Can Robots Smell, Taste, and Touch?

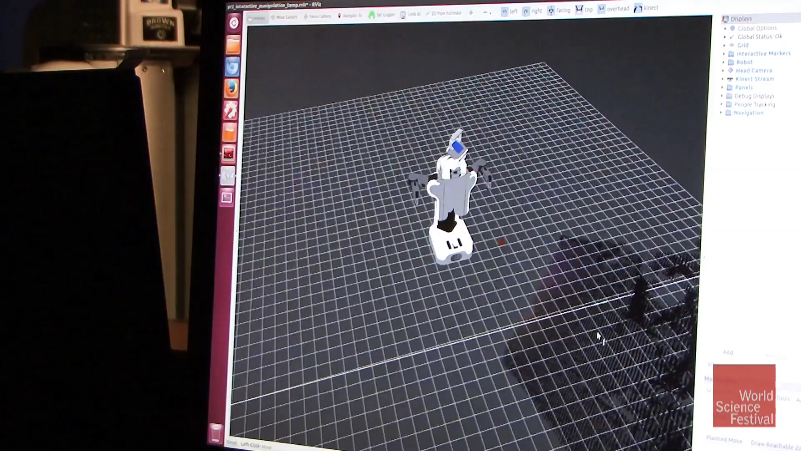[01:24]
You know what pattern you're expecting, and so you can see what that pattern looks like when put on various objects.